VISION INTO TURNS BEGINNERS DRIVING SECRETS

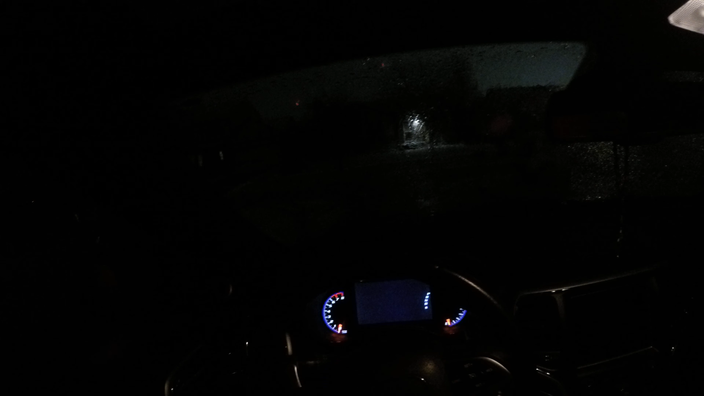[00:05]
We're going to talk about how to start an SRT. So of course, we have a key fob.
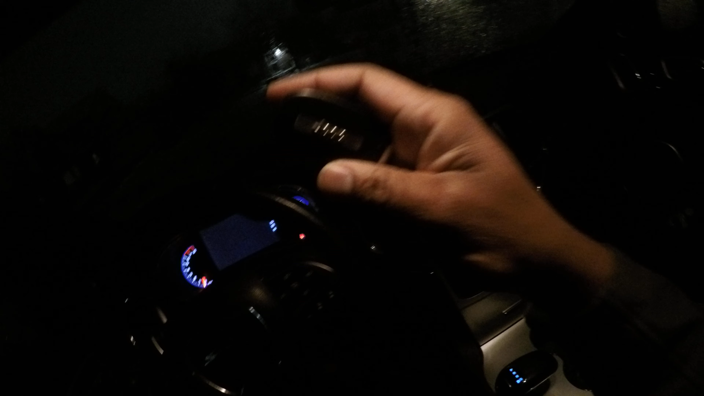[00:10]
And these cars are pushed to start. So I'm pushing the button.
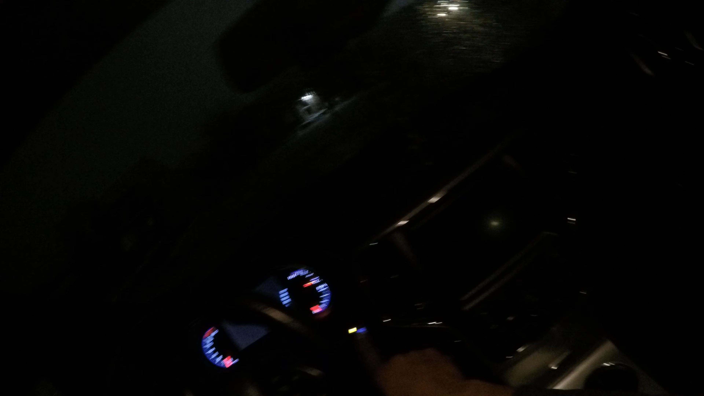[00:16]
Foot is on the brake for safety. And there's that Grand Cherokee SRT.
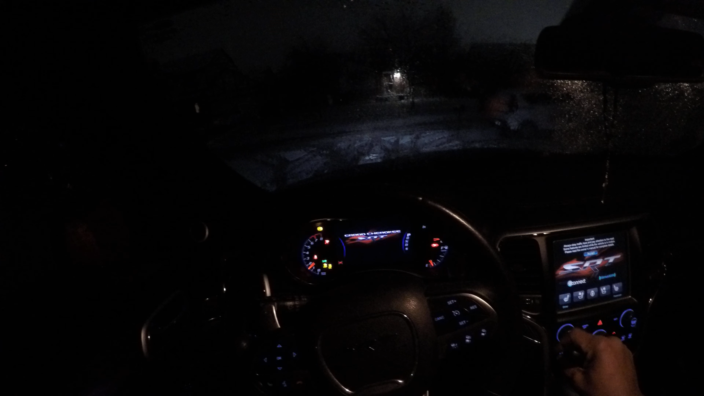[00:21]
Looking good right there. We do have to get some fuel for this rocket ship. We're going to go ahead and set up the SRT performance race pages to let us know where we are.
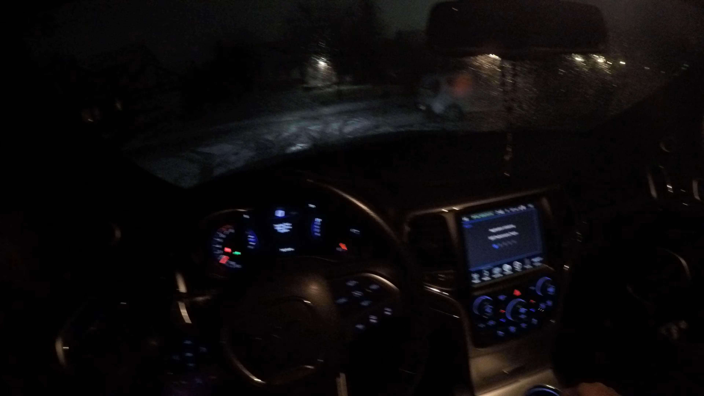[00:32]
So I always like to let the vehicle warm up first.
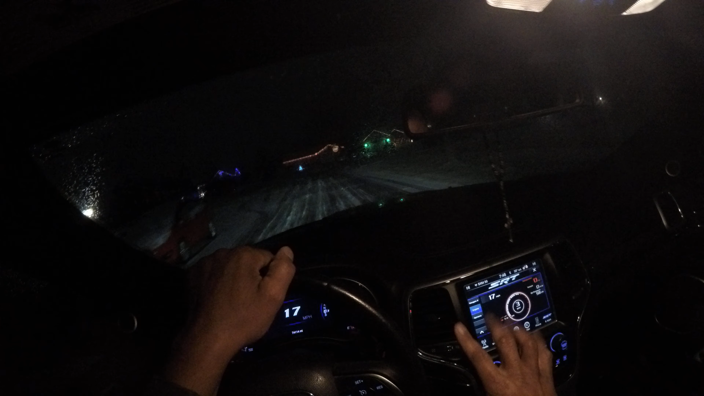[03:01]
So this is the interesting chart right here going 17 miles an hour. Of course, it's slick out here. You know, you're sliding.
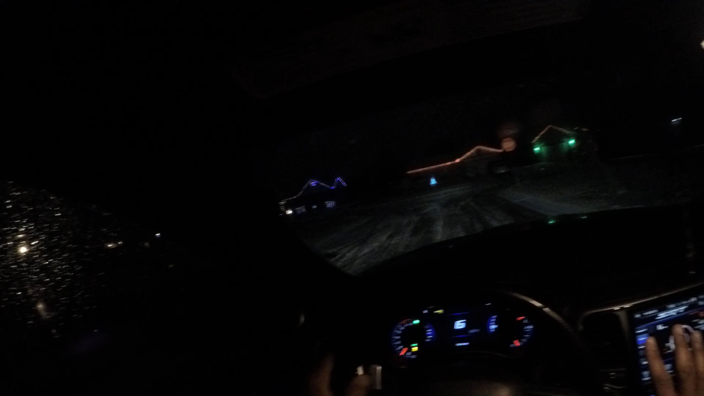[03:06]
So we want to stop at the stop sign. You want to look left, right, left.
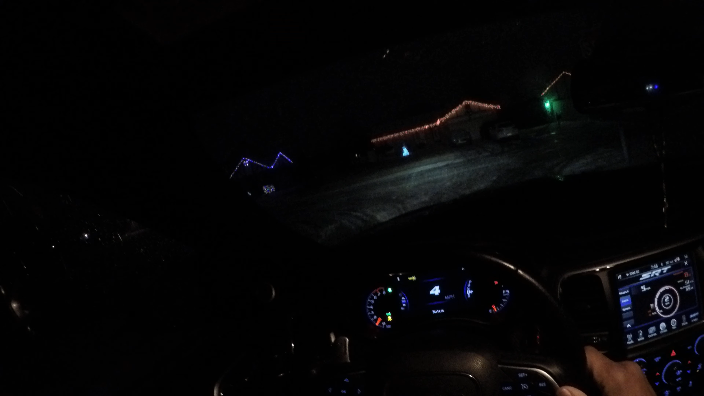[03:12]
And, you know, a little trick you can do, you can let down your windows. This does have tinted windows that came by just from the factory. This vehicle is from our brothers to the north. Okay, I've looked. I've checked. I'm going to go ahead and turn very slow, taking our time. If you hit it real hard, we'll just spin. See, it's going sideways. We're not trying to do that, right?
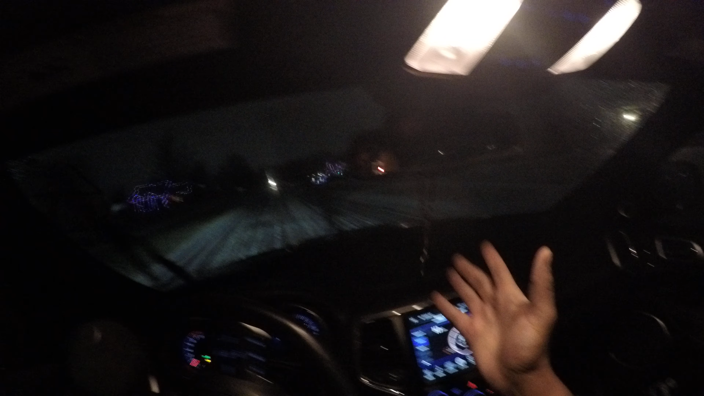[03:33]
So that goes to show you with this much power, you can just slide over the road. And that's not what it's about. If you just gently pop the gas, you're all over the road. And this is all wheel drive. So you got to learn to respect a big heavy vehicle like this, right? And you saw the gauges. So let's go ahead and go back to the other one right now. And again, we just want the vehicle to warm up gently and smoothly. Looks like we're going into the eye of the hurricane. It's a joke.
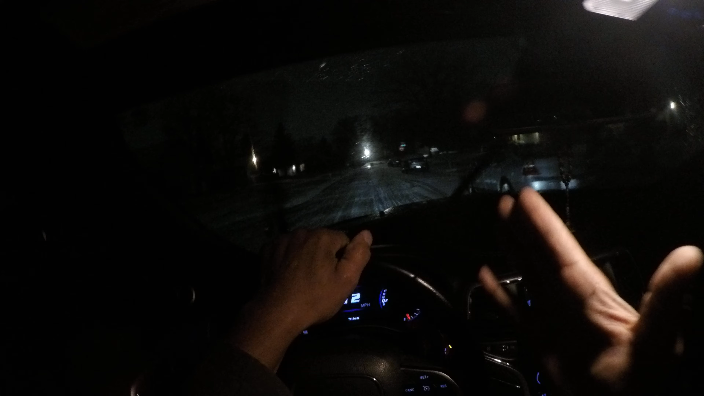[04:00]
So I'm going to go ahead and slow down early. So for beginning drivers, anyone, you don't want to slide into a car. You saw me kind of fishtail it a little bit and show you how you come out. You don't panic. You just gently slow down. So I'm on the brakes real easy, taking my time, look left, right and left.
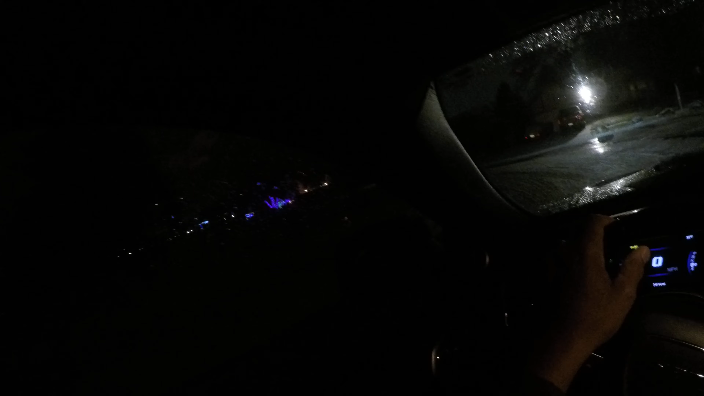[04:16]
And then I'm going to go ahead and just make this left turn. And again, it's really slick out here, you know, and I have a Pirelli's on this vehicle. So we'll do a discussion about Pirelli's and the type of tires you should have. If you know about Pirelli's, they're very soft compound tire. And these are all season tires. So whenever you're driving, you have to assume the surface is cold, which it is. It's ice, which it is because the temperature is dropping.
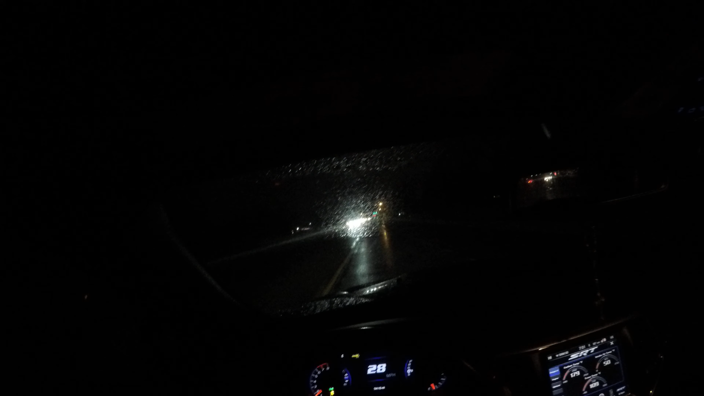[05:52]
So I have my front and rear defroster on. I'm taking my time. Kind of sitting back. You see the speed limit here is 50, but I'm driving about 34, 35 miles an hour. I'm in the snow mode, which the vehicle goes into second gear. I'm taking my time. I have to get some premium fuel here because that's what this motor runs on because it's a very high compression motor. And I'm just going to do a really light slowdown and kind of baby it.
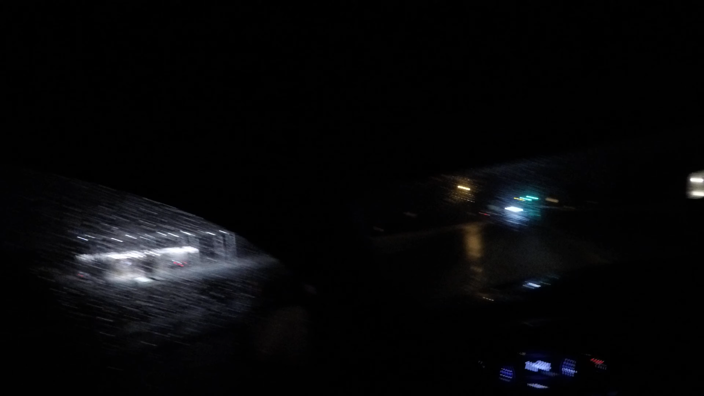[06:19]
I'm not trying to go in and slide into a pump, slide into someone and ruin your vehicle.